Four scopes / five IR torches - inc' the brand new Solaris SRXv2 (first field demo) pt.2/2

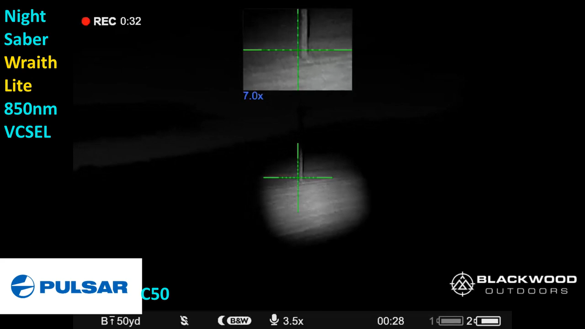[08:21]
you can concentrate it right down and brighten things up right up to daylight okay and that's the 300 meter telegram if i look over to the tree over there
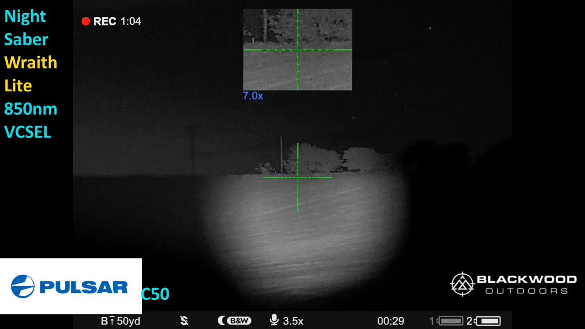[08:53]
limited okay here we're back on the fourth scope the part ds3570 rf and you can straight away see it's got a much narrower field of view from
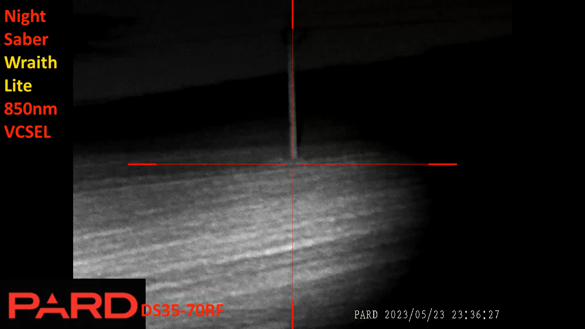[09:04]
from the other scopes although obviously again i've not masked the image to the circular view you get through looking through the eyepiece so we've got the ray flights on again first up
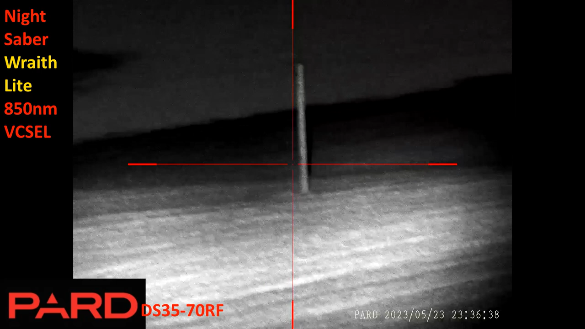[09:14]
on the 330 meter telegraph pole including focusing the beam right
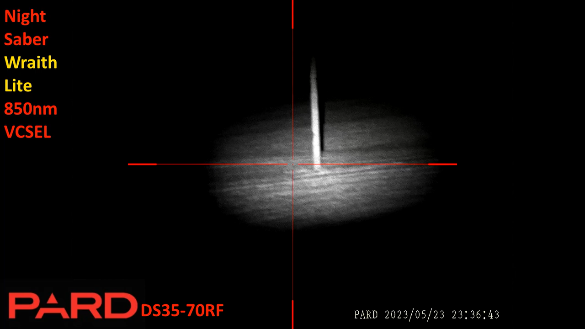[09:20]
in on it and then widening back out and over to the right and looking at the 500 meter tree on the ridge line pretty clear and again
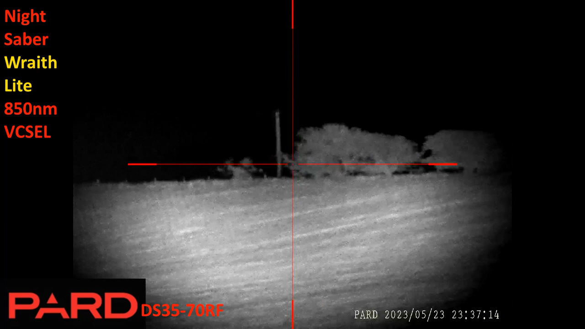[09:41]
you can have the beam wide enough to completely fill the field of view or narrow enough focused to make
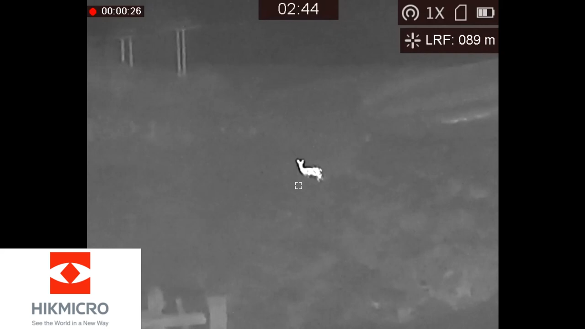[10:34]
out the griffon thermal spotter and laser rangefinder spotted a deer on the left bank but uh i was having a little bit of trouble ranging it eventually got it at 90 meters but there's a fair bit of sea mist so although i could see the deer very clearly
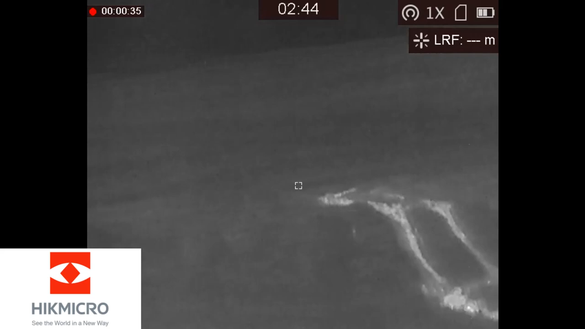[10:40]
the laser rangefinder had a little bit of an issue picking it up interesting to heat in those uh tractor ruts and i couldn't quite range the 300 meter telegraph
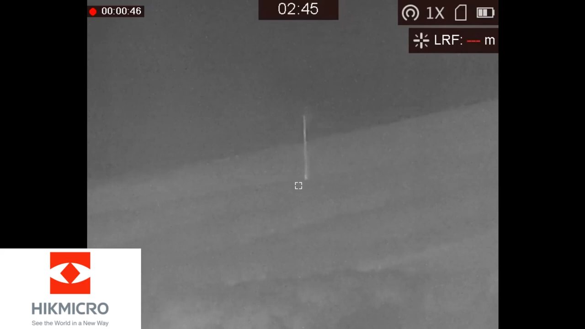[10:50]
pole got it in the end at 358 just just past it
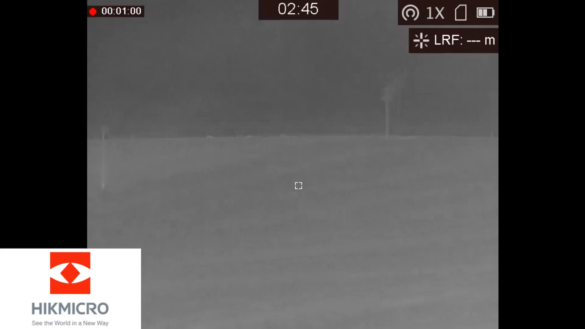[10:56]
and i looked to the ridge line to my right and i couldn't range that
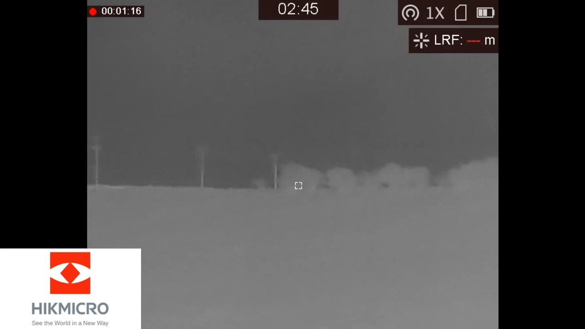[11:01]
tree at 500 meters at all through the mist but i managed to arrange the house at 416 meters same as the other day so
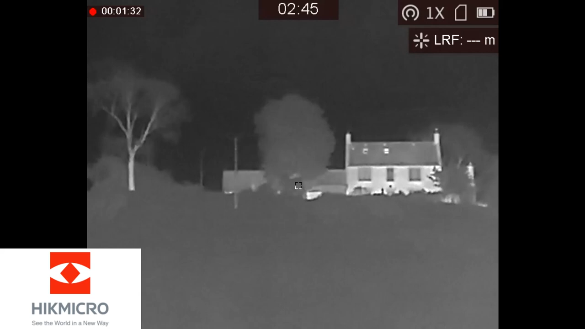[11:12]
we've got the sirius xtl hit here i just got it finally focused at shortish range so less than 50 meters and then i narrow down the beam to uh as a little test focus and sure enough it does white out the pard ds3550 rf at close range back it off again
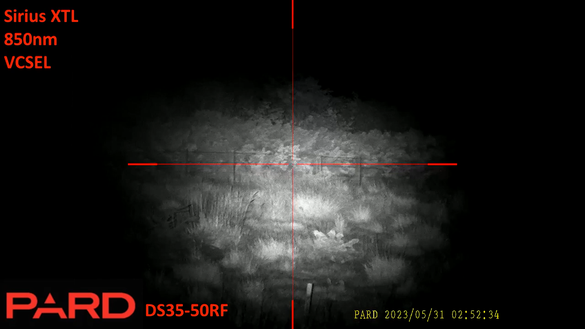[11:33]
have a quick look around for that deer but
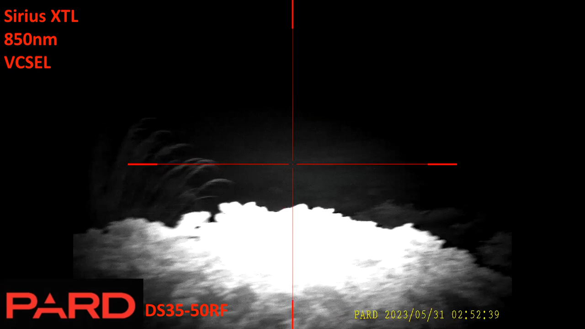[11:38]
no sign and then as i look further afield out to the 330 meter telegraph pole and you can see the sea mist coming in from the left left to right there's the telegraph pole and i think wow what the hell i'll have a go at ranging it with the ds35 and it gets it there we have it 300 meters 320 so brilliant and then over to the right onto the distant ridge line you can see
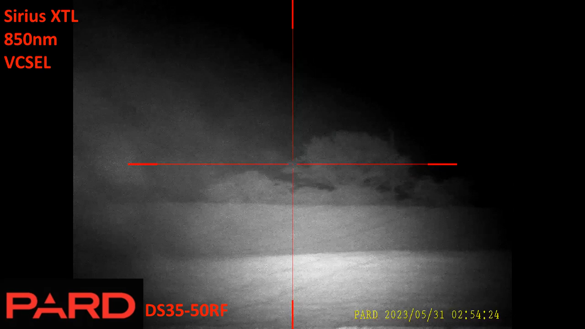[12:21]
the tree at 500 meters it's a heck of a lot of sea mist coming in now and i focus the beam down again you can see it's illuminating quite a lot in the foreground but i focus the beam down again on the 500 meter tree and yep you can see it this whites out the pard
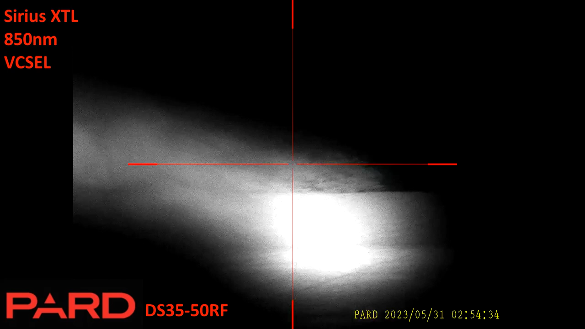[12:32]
here and just also reveals just how much mist is coming in left to right
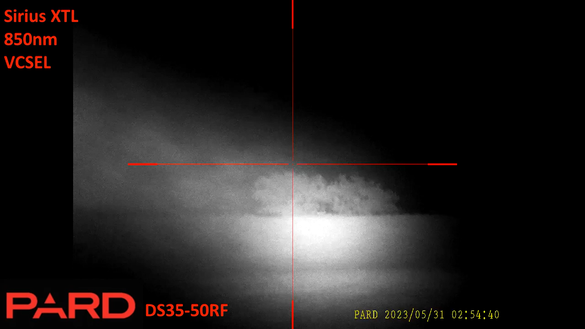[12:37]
over my shoulder that torch performs very well indeed okay recording now on the height micro cheetah again you can see the mist it's coming from the left it's coming from the left it's coming from the left there's the same plant as christ
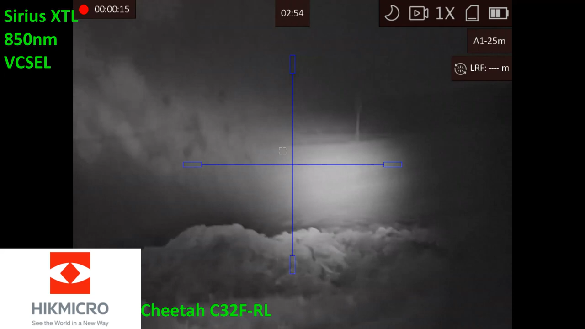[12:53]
there's the it's like i thought
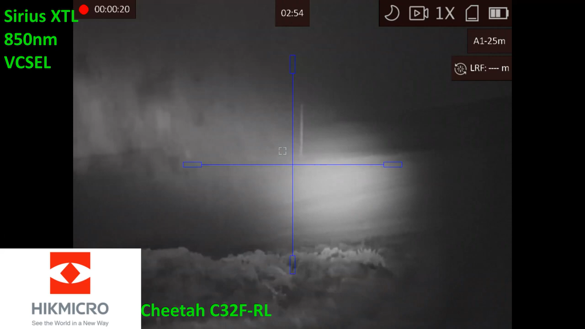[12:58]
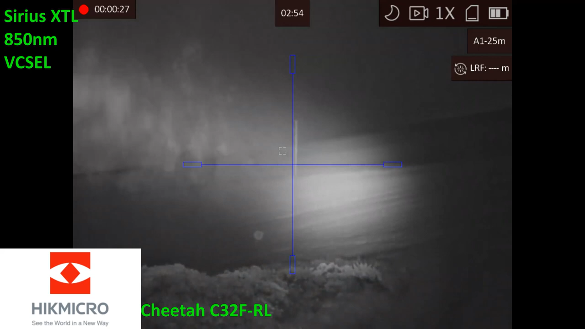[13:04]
and it's struggling to range from the left and it's struggling to range from the mist all right i'll strike the beam
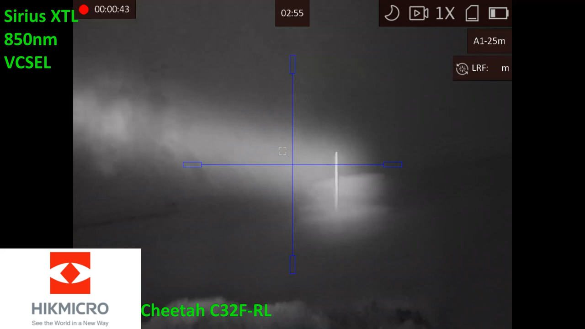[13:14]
okay okay and i can widen
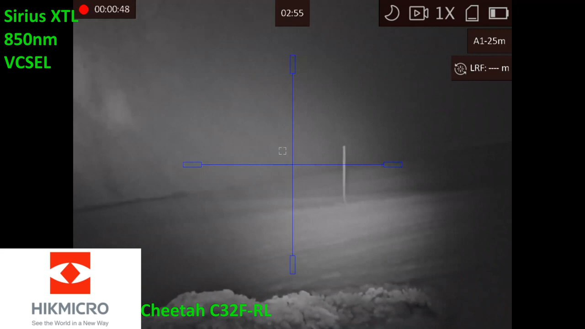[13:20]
still much of the field of view of the cheetah okay it's quite cool
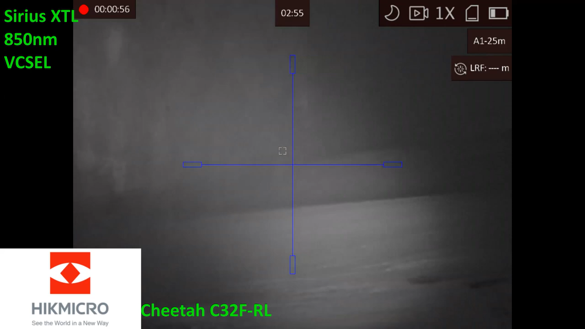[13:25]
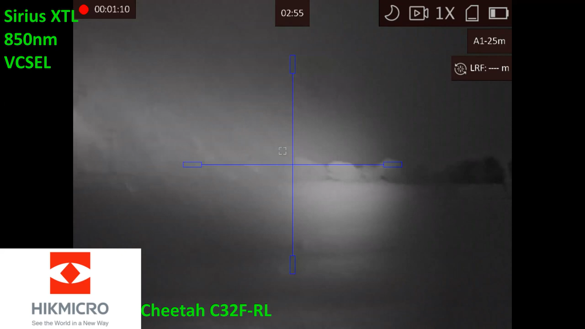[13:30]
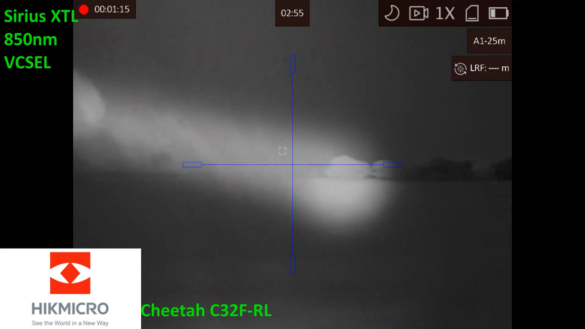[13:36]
okay so that's the 500 meter tree there we go so you can see the cheetah's
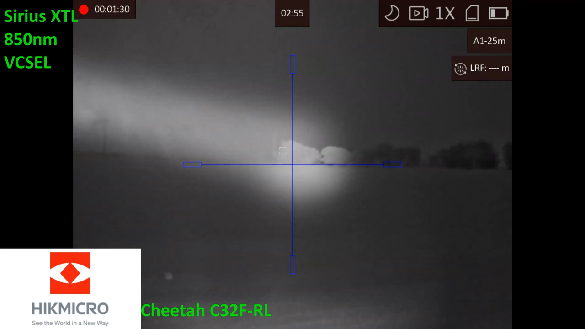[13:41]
image is softer very nice use that let's turn down it's not in your face it's all